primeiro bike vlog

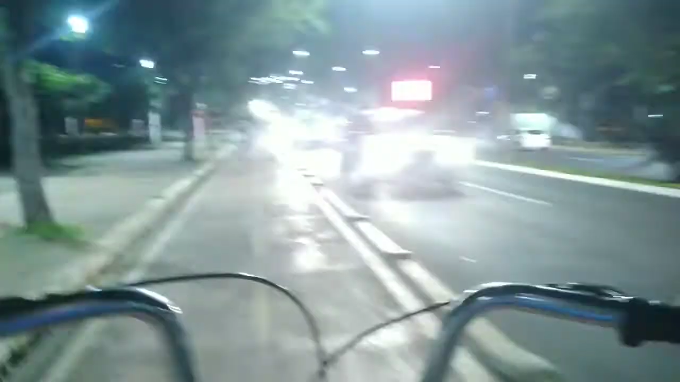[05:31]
Rapaz do céu, não dá nem pra dar um grau aqui, doido. Até é medo. Não dá nada, não. Muito trânsito.